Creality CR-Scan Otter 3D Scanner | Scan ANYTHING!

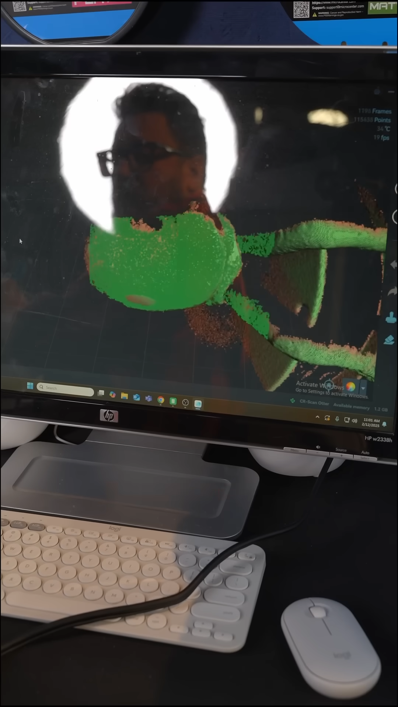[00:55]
so now we're capturing around his head we're going to go back down to his legs you can see the registration is doing really well
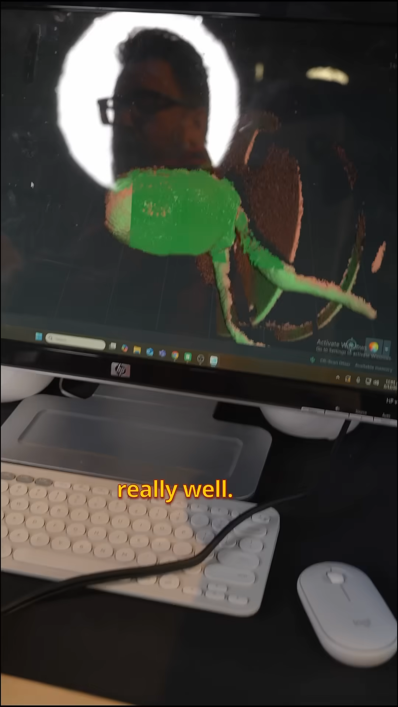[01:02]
on top of all this detail you're also going to get
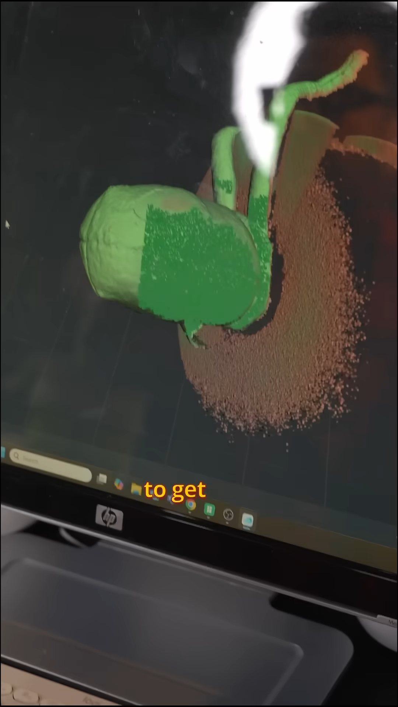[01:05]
24-bit color so once we process him and export him you'll see that you can get a
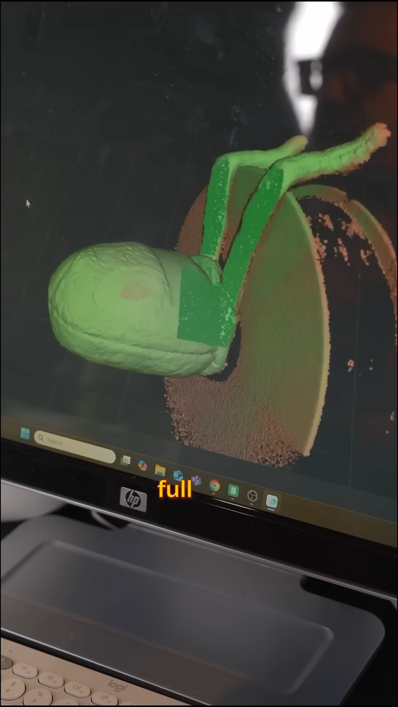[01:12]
full color model of him as well typically as an obj file
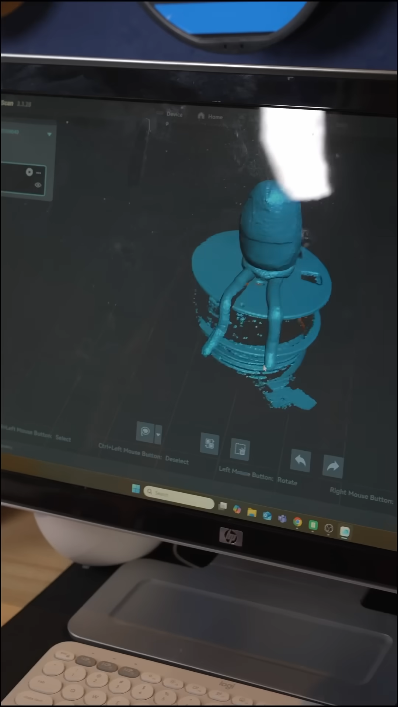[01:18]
there's gus in all his glory we focused on him all right we're going to go ahead and click on the one click process